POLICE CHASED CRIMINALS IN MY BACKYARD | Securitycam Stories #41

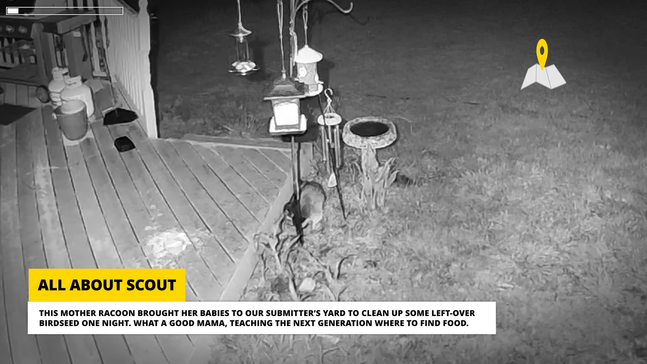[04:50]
What a good mama, teaching the next generation where to find food. Evidently, things got too crowded because mom decided to climb up and eat directly from the bird feeder. When one of the babies tried to follow her, she got freaked out and jumped down from her perch. After a while, our submitter went outside to take the bird feeders down, chasing off the family of raccoons. It can definitely be annoying when something other than birds is eating all your birdseed.
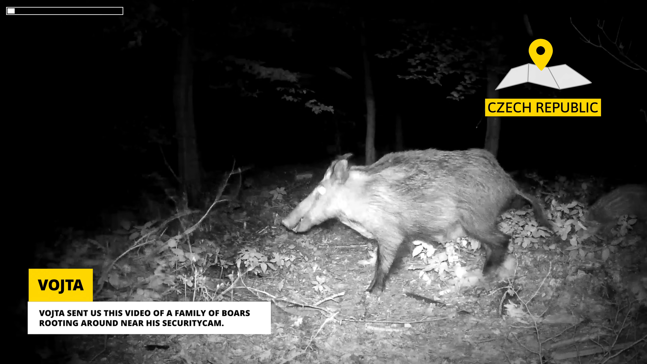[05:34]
Vojta sent us this video of a family of boars rooting around near his security cam.
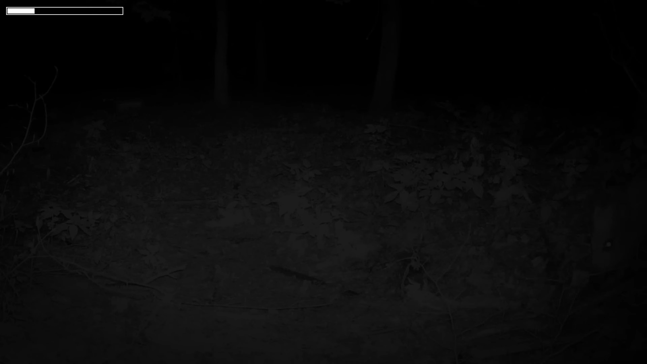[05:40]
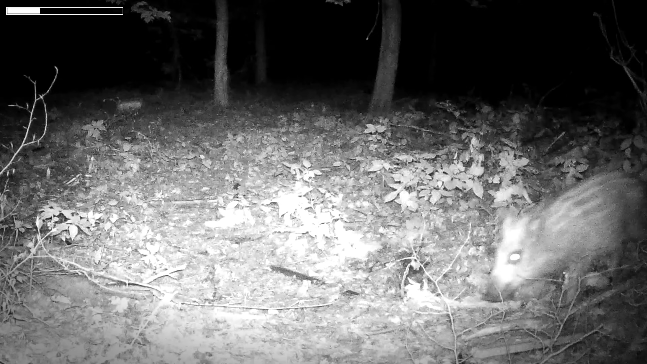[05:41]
The mother and her three piglets managed to dig up some grub before moving on.
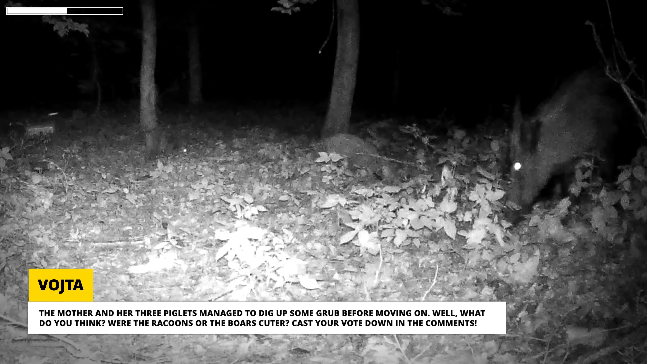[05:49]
Well, what do you think? Were the raccoons or the boars cuter?